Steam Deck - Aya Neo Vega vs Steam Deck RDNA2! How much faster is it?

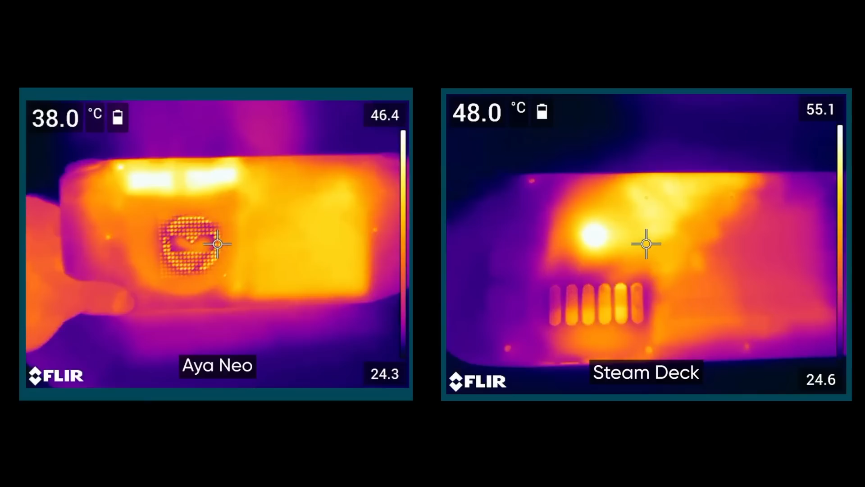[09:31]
the device is actually 38 degrees so for the Steam Deck the hottest part is 55.1 degrees I'm going to assume that's the processor and in the middle of the screen that's at around 48 degrees and where you're actually going to be holding device that looks like it's going to be a lot cooler so I think it's going to be fine to hold the Steam Deck now just as a matter of comparison because obviously there aren't too many